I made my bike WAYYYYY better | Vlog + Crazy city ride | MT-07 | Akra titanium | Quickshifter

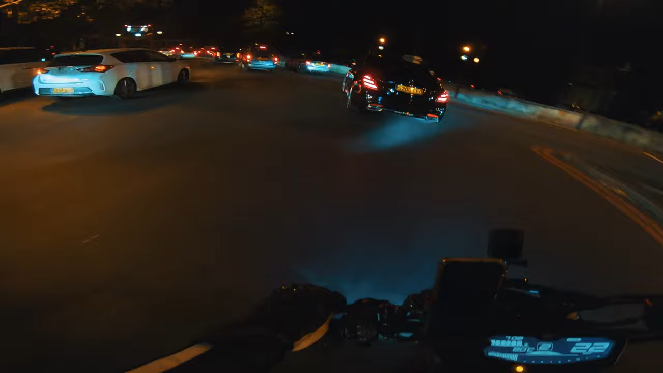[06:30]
Like the front end feels so much lighter compared to when I had those 800mm wide bars. And the rise on these bars makes you sit slightly more upright. So doing wheelies on these are so much easier than to be hunched over. Because what the one thing I found with those really low bars was when you lean really far over the front end, you have to obviously give it a lot more power to get the front up. And that makes the wheelie a lot more unpredictable. Whereas these ones, you're kind of like not over the front wheel, but you've still got really good control. You don't have to put as much power down to get the front wheel up.
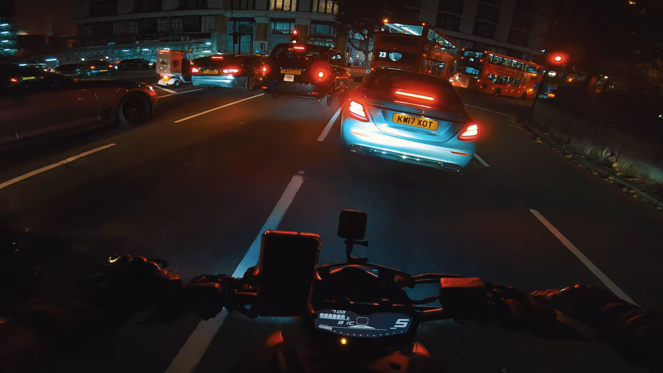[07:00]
So you kind of expect how much power or how far it's going to come up based on how much power you give. And this is me saying from doing power wheelies that they're predictable. And normally power wheelies are like the most unpredictable thing. People don't recommend them, but that's the way I do my wheelies at least. So I still got to learn clutch ups, but that's the best I can do now. I got to go left. But no one's going to let me go left.
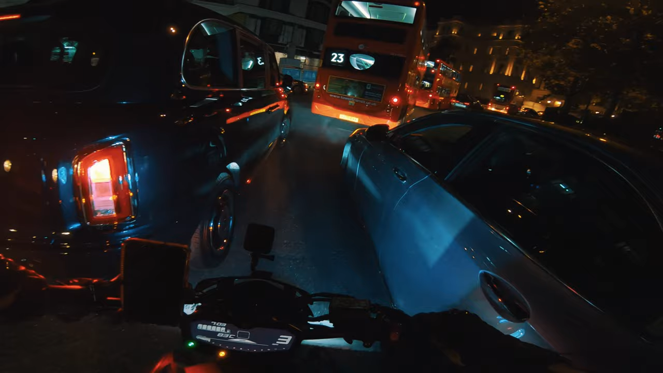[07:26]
Are they?
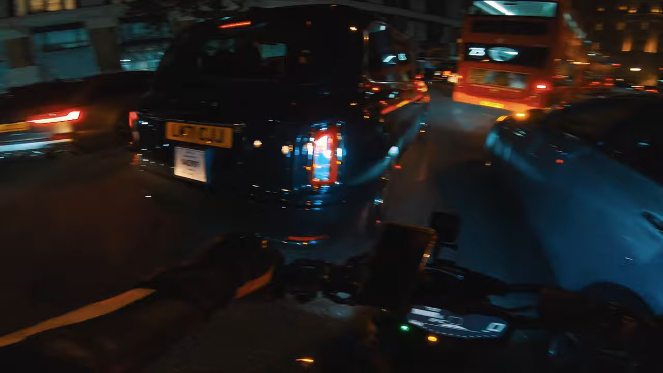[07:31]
Jesus Christ, this corner is always so stupid because people in this country don't know how to fucking drive.
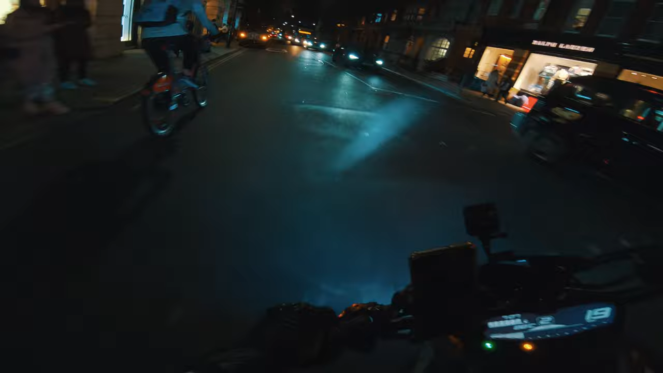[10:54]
We'll do a little prop there. That was nothing, literally the front wheel just got a light. Come on, bro, the fucking light was literally green for like not even half a second and you're beeping at me. Who are you? Oh, whoa, whoa, where are you going, bro? You're not a bike. Trying to filter down the middle.
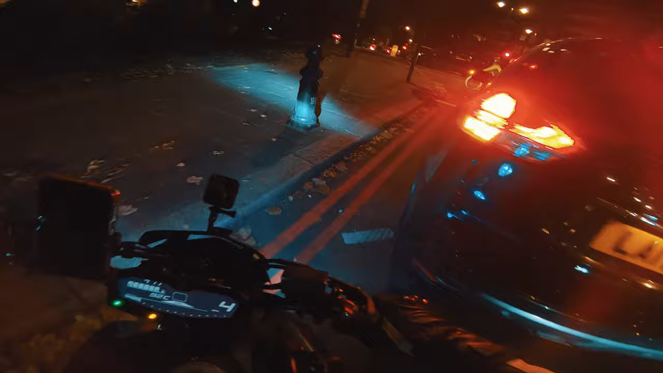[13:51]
And we're gonna go through here to go left. Oh, easy peasy.
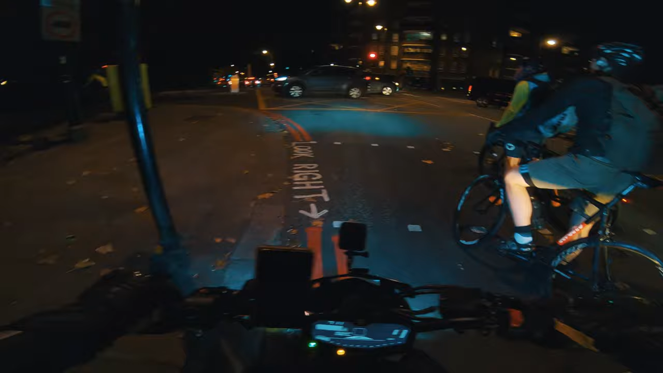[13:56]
Oh, this bridge is always the worst when they cross over, because that tiny little gap, I've seen so many rims die on that little gap, especially if you're driving like a Range or a big Audi or a supercar. Oh, look at that.
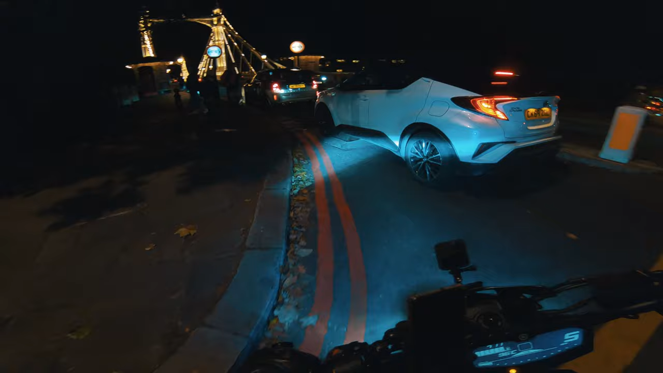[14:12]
That guy's not even close to the curb.
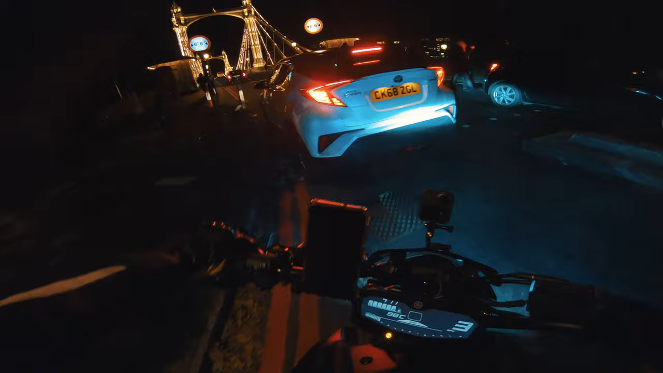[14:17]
Watch your rims, bro. You can go.
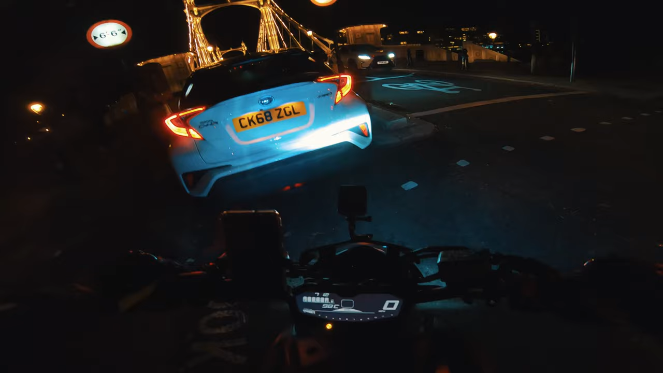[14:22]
Or just get a bike and you won't have to deal with this ever again. Bro, that is a sick bike to do delivery on.
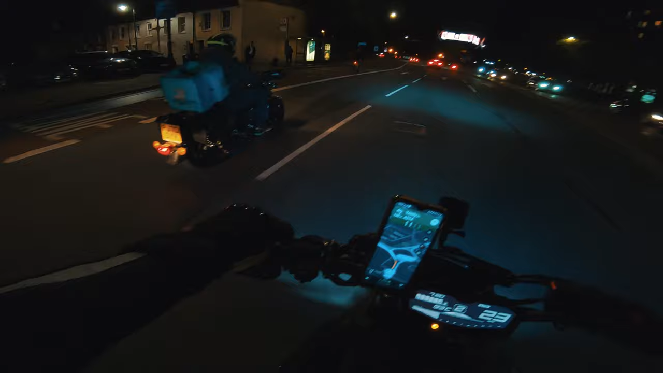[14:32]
That's a 125. Oh my god, that 125 is built diff. It's so huge. Bro, that man's got a style, G. What the fuck? He's got them. Little details on the side saddlebags. He's got the nice comfy footrest, screen, what do you call it, the windshield. Damn. That is a funky ass 125.
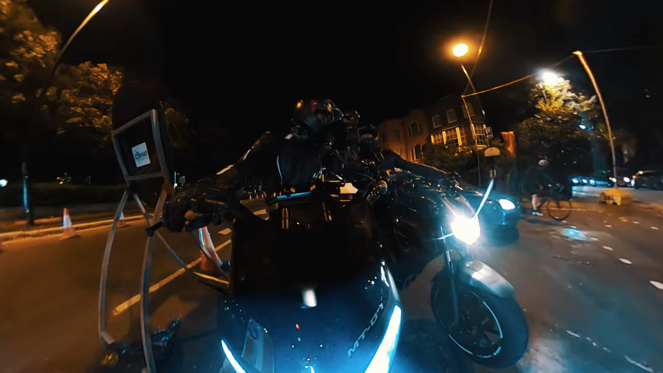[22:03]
nice. Oh shit. Oh, what the? Oh, there's another one behind it.